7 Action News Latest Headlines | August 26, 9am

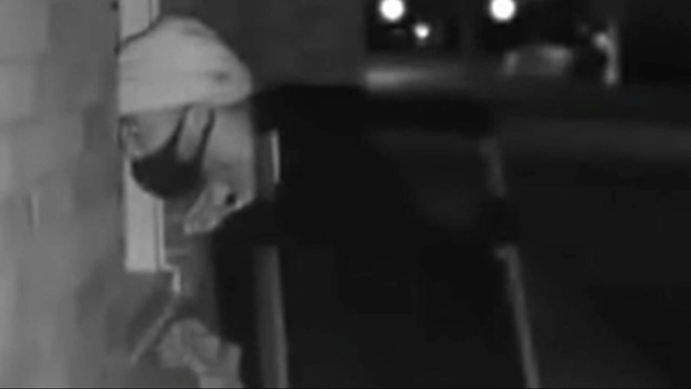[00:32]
Investigators say it's one of three recent reports of a guy looking into people's homes. And the Biden campaign is putting the spotlight on Michigan today.